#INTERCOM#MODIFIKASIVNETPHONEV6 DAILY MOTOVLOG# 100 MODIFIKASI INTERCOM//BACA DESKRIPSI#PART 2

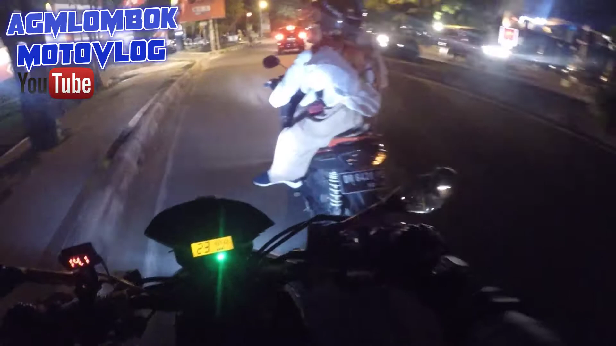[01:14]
Keting kiri apa kanan, Mbak? Ah, bego, gak ngeliat orang. Waduh, udah. Ragu-ragu.